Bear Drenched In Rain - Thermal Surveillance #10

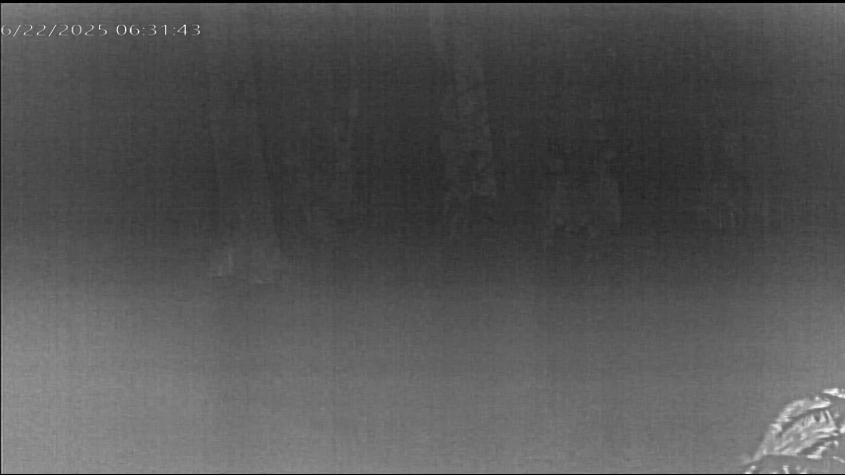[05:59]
and so that yearling got to hang out with her little sister obviously this is a bear and the woods are all uniform temperature because it's raining
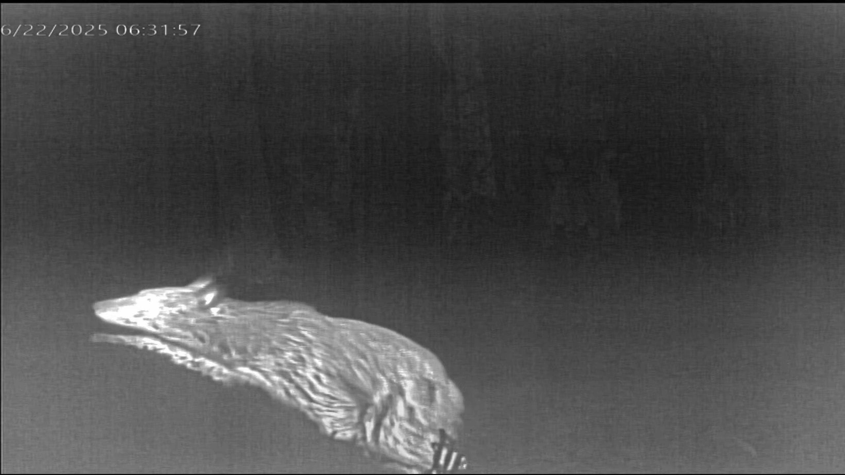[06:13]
everything is soaking wet and therefore everything looks the same temperature in a thermal and
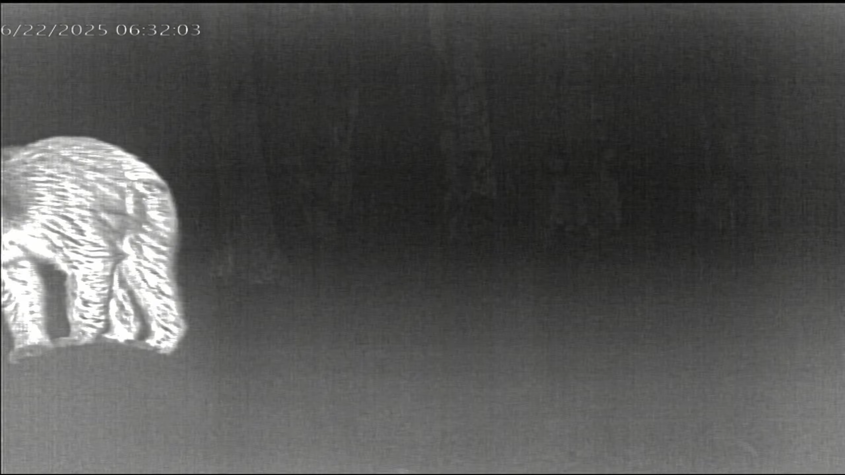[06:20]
this bear you can tell his fur is uh sticking in
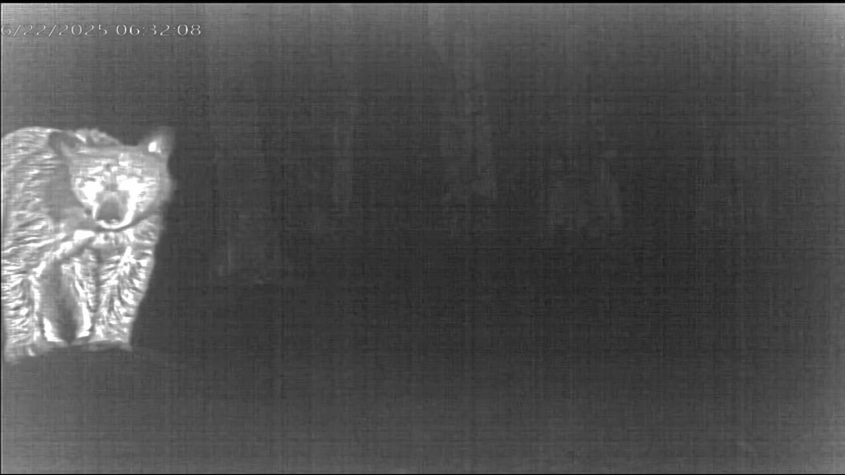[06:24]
clumps because he's drenched wet and he's hopping up onto the log where we have the thermal camera located and uh i'm glad that he didn't come and uh get closer and mess with the camera because we've had bears met
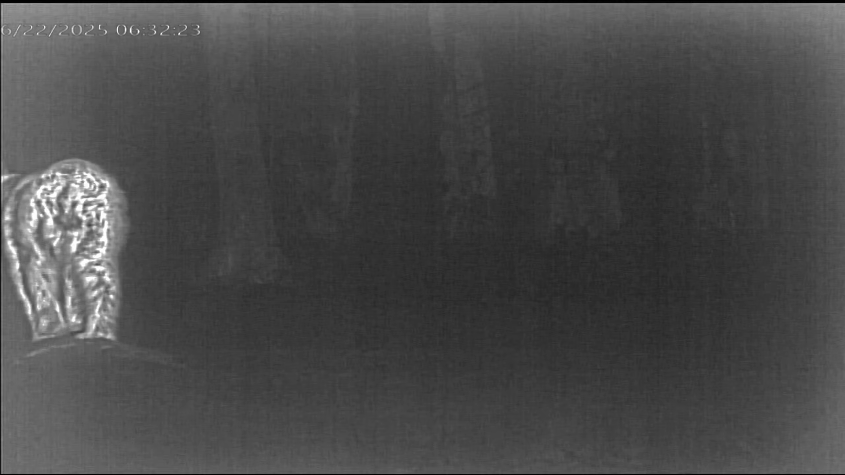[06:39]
with the cameras a few times so here he is like he's might be auditioning for the circus spinning around showing his balance on top of the log and uh
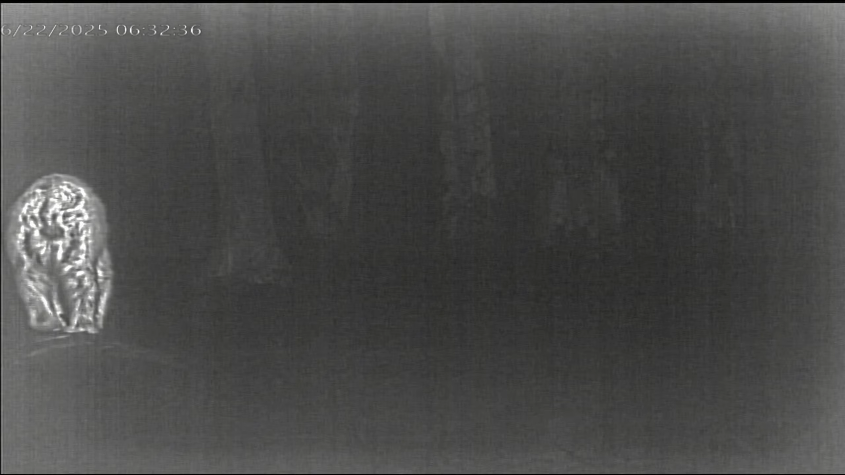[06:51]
maybe mooning us for putting a camera out in his living area
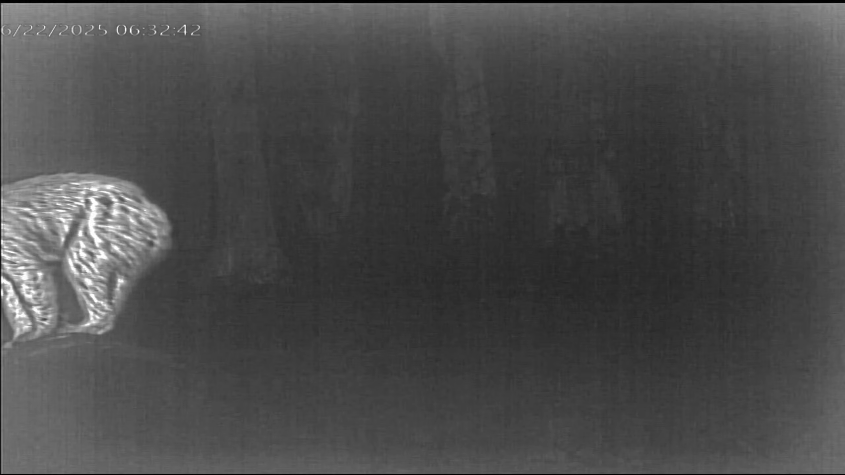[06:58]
but he's an amazing beautiful animal
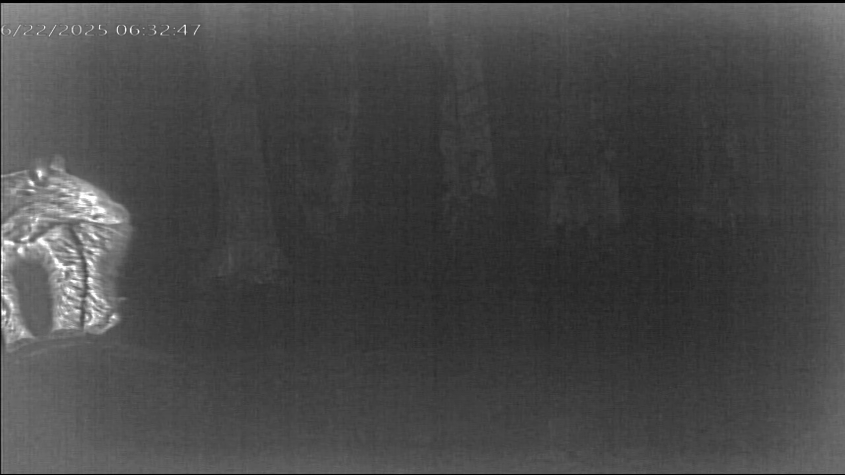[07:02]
giving us a full display now he's out of here there's a long distance shot of a doe black tail and she has a fawn ah she has two fawns they're twins
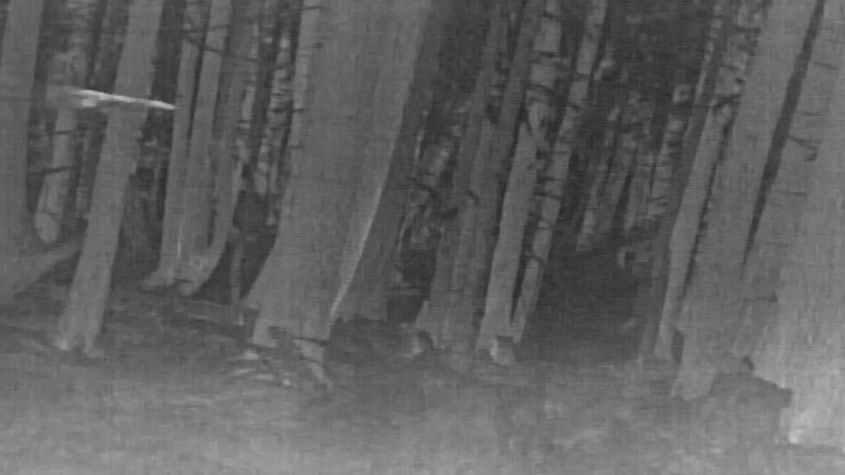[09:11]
and he's jumping around checking out something but again uh trail cam would not pick that up this is a nice shot of two owls two barred owls hanging out looking for rodents to catch this is amazing this is a bardow going in for a landing to eat its prey that it just caught but look to the left of it right there
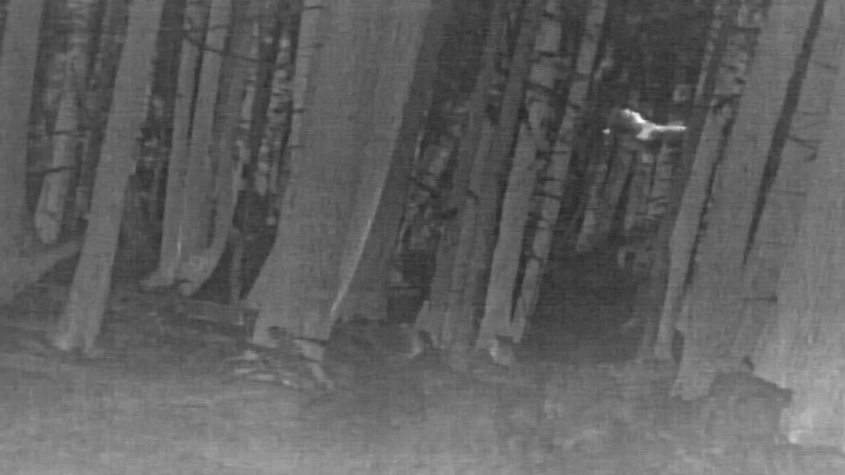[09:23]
it dropped its catch its catch is now dropping and now the owl is going back down to get it trying to follow it down and now look at where the arrow is you
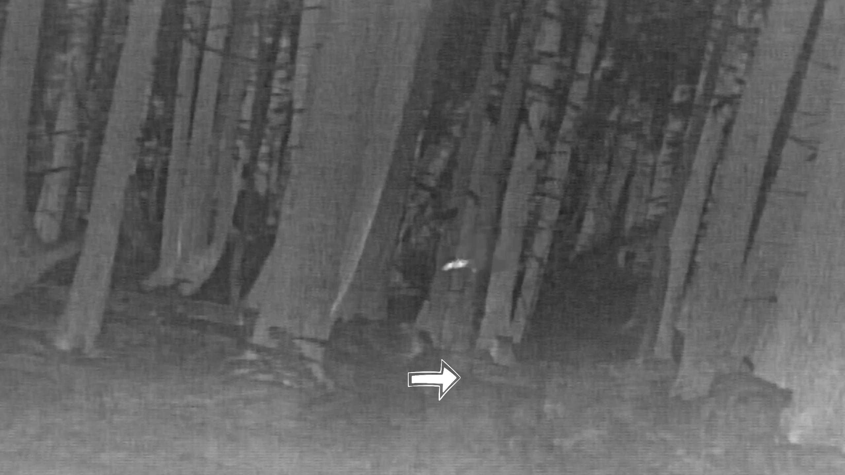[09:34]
can see the mouse or the rat whatever it caught is taken off it lives to see another day
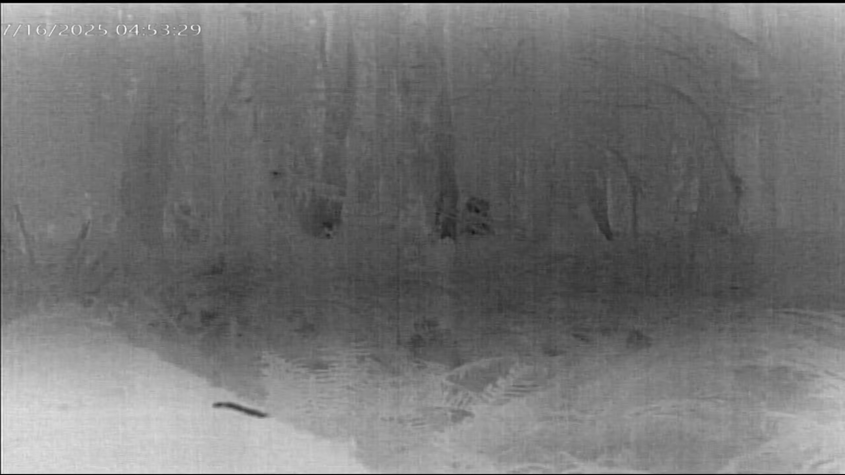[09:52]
slug moving with thermal camera i've got it fast forwarded obviously so that we can see him move this is a doe moving into the scene and she had to go to the bathroom so if you ever wondered how doe black tails urinate well there you go they do a
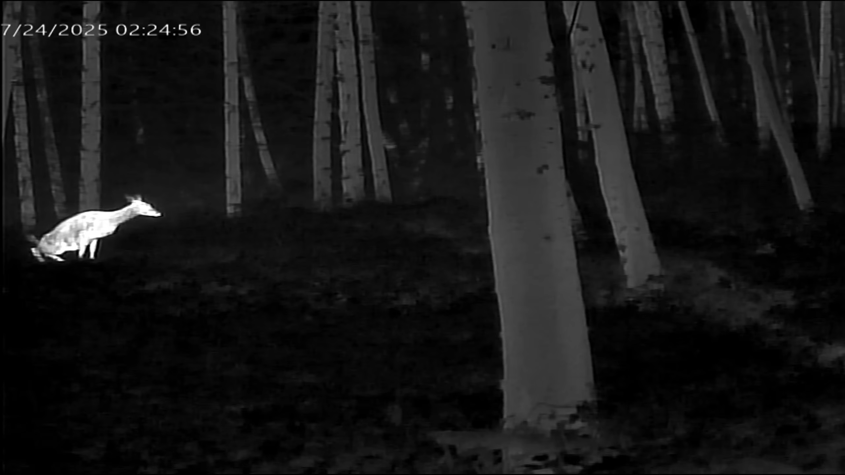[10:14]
little squatting motion and she apparently had a full bladder there she is here's a nice big buck remember the the bull elk that hung out in the meadow forever well this guy isn't quite as bad but he hung out in this field of view for a long time
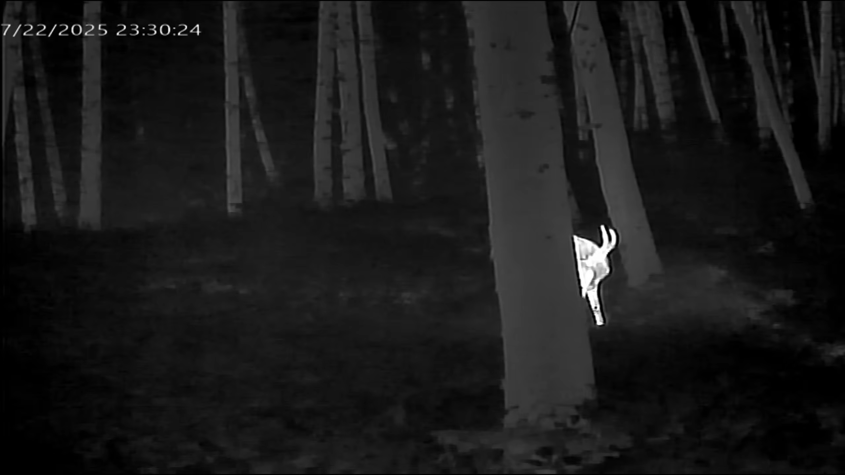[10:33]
and i fast forwarded it so we could watch him do all his things but not take forever but he's i think he can smell the residue of when we were there putting the camera in place and he's just checking things out we need to be more careful with our scent control looks
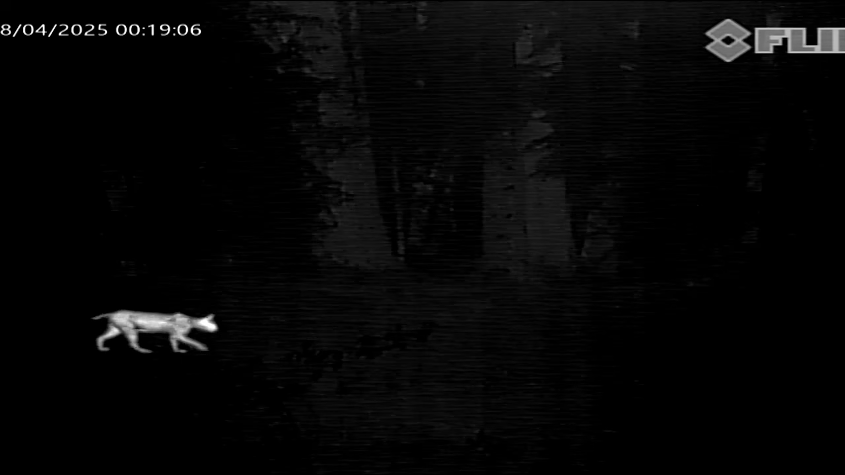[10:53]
like on that one here's a big bobcat walking down the road that's that's a big animal for a bobcat uh there's mama doe and her twins twins are getting bigger hanging
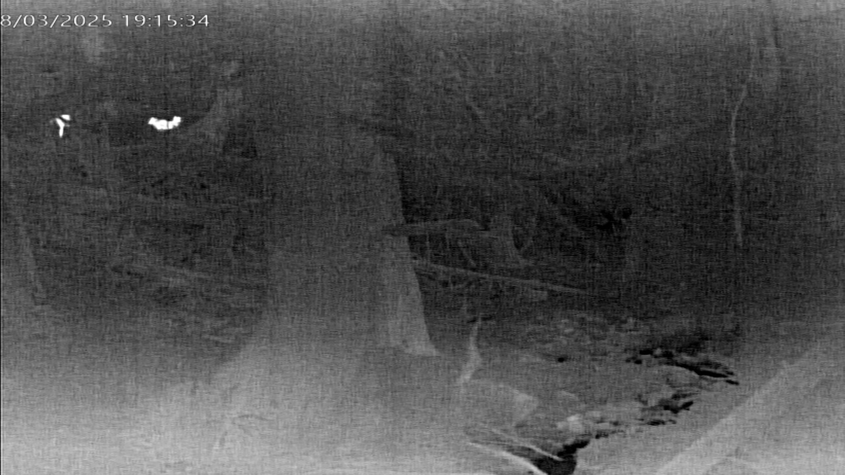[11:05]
in there growing learning must be a good mom here's a nice shot of a black bear moving to the field of view
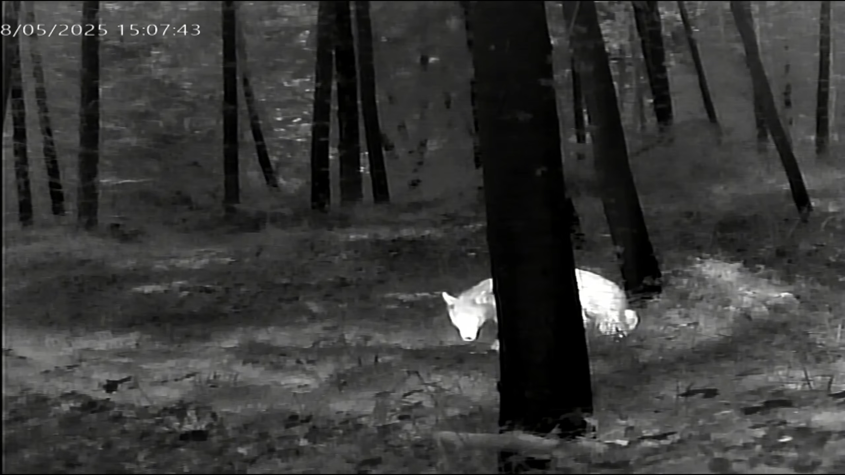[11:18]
checking things out on the trail
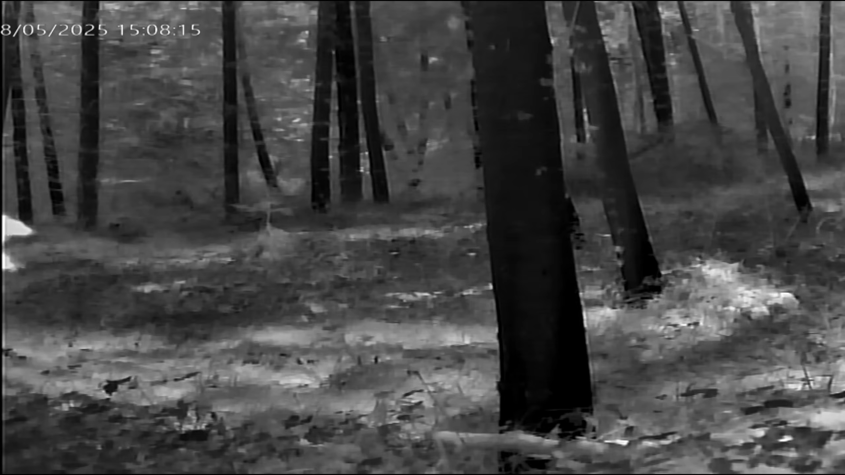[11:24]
and then something spooked him and he's running off